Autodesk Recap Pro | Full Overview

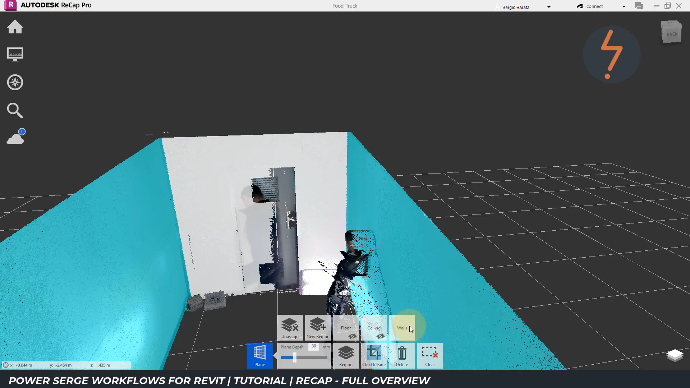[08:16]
Now, with all the regions off, I can use the selection tools, to add the plinths.
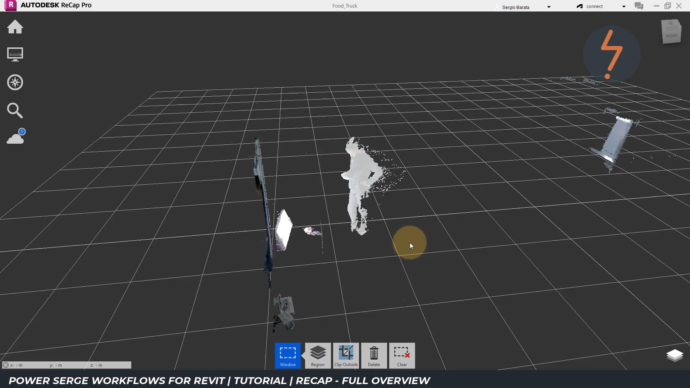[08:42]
This is a really precise way, of eliminating noise clusters.
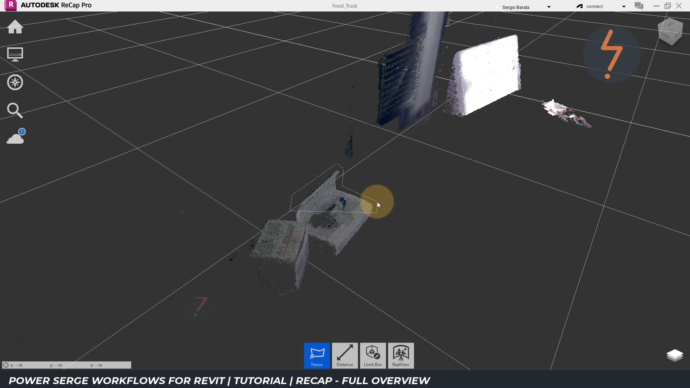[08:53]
And will also improve the efficiency of the Revit model, once the point cloud is inserted.
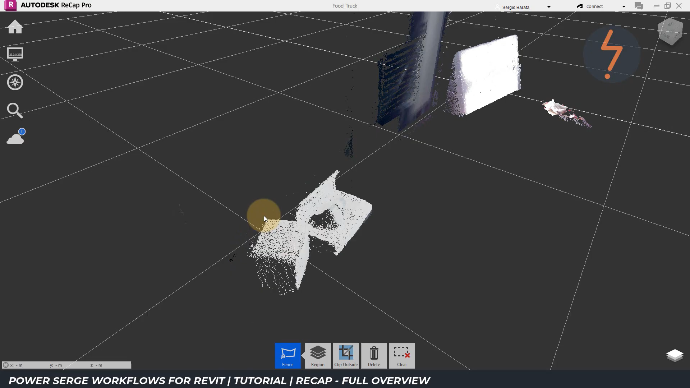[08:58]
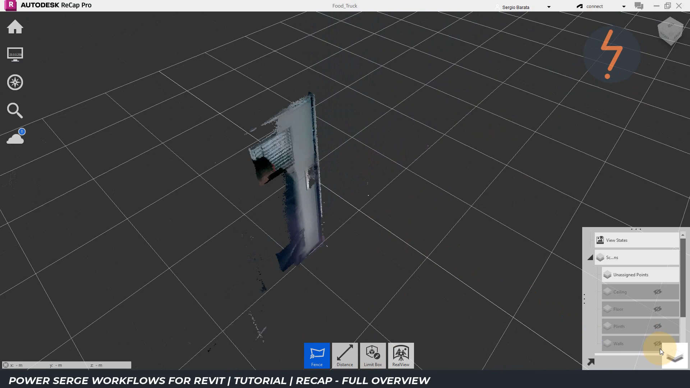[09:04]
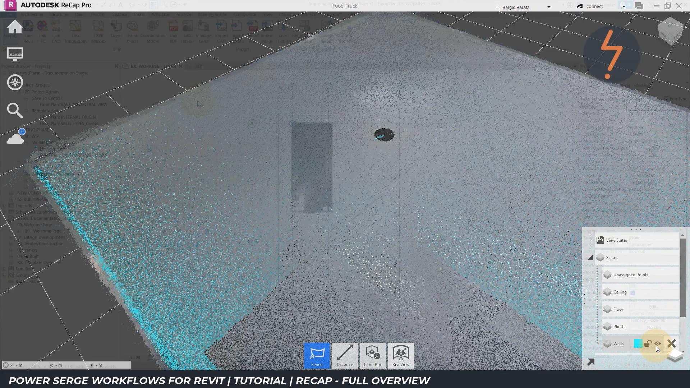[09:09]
I mentioned earlier, that regions created in Recap, are also useful in Revit. Switching to a Revit model, the point cloud has already been inserted. Type VG to open the visibility graphic overrides.
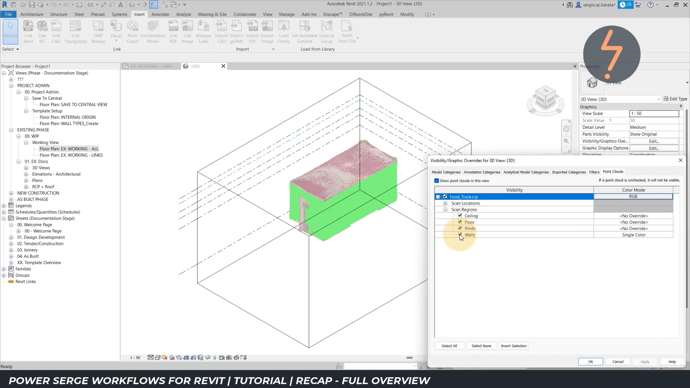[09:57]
And I can deselect these, as required, to improve usability, and improve the model performance.
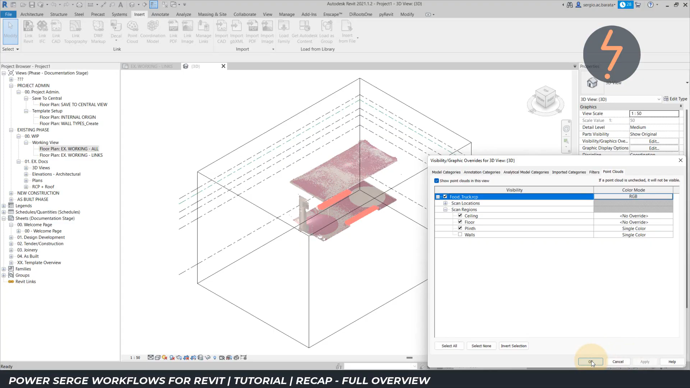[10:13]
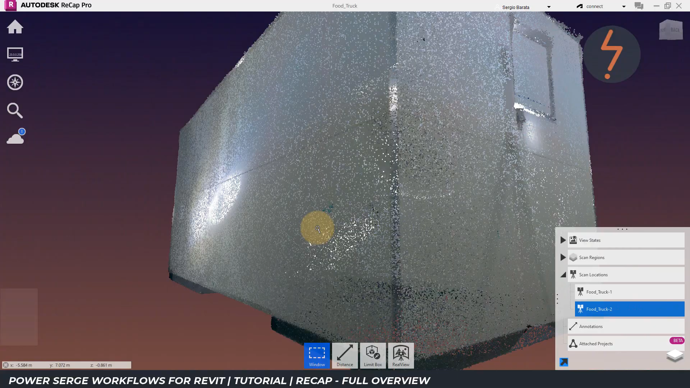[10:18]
Recap, also enables the viewer, to step into the scene, of the scan locations.
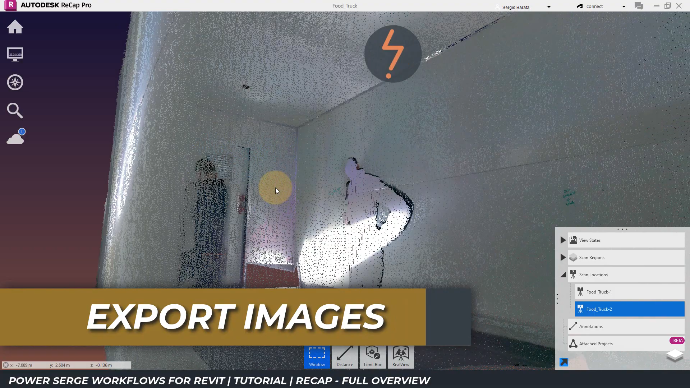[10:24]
And these images, can be exported, for sharing. To do this, I find the scan locations, on the right menu.